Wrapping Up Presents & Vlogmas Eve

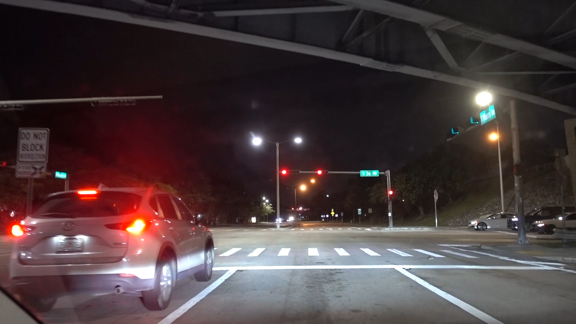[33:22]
All right, so I'm taking Bayshore Drive back into Coconut Grove, South Miami, Coral Gables area.